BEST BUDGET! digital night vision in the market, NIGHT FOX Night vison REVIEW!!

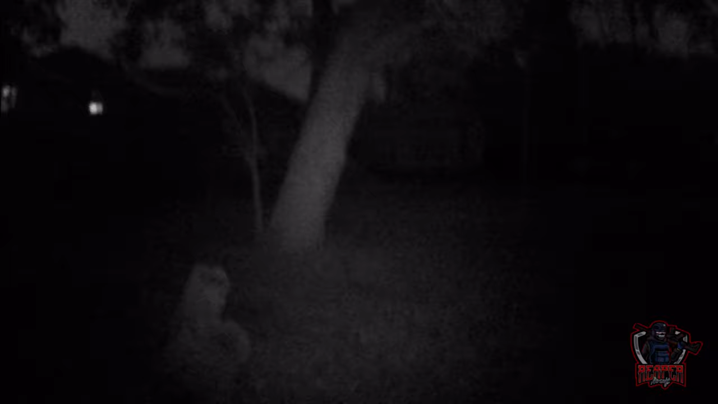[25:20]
Like I said, you're just good for looking your surroundings and stuff. At setting two, you get a little bit more brighter. Let me adjust the focus right here. You know, this shed right there. You got some, because it's like foggy right now. Setting three, you can see a little bit better.
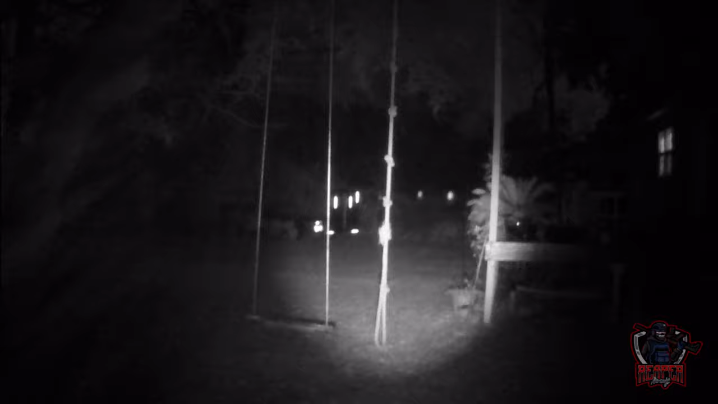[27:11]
Now let's try the A50 NM. A little bit more, way more brighter. But you can see the red dot from a distance.
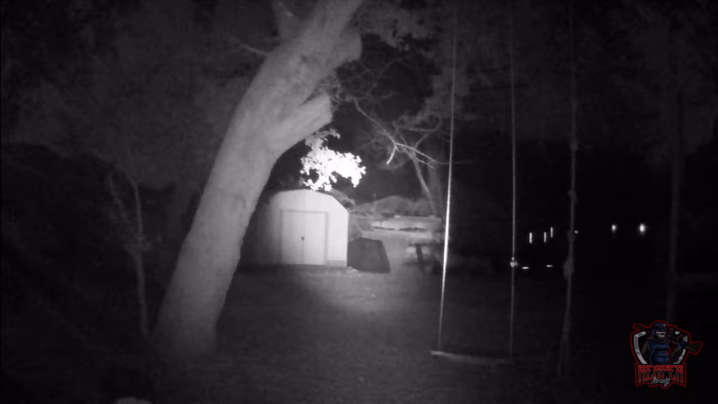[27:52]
This is stuff. If you just want to run as a floodlight, it illuminates really good
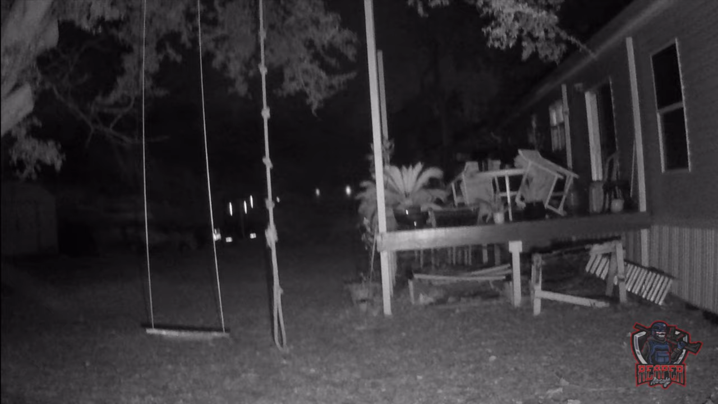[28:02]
compared to the, you can see both of them running next to each other. That is the 940 and A50.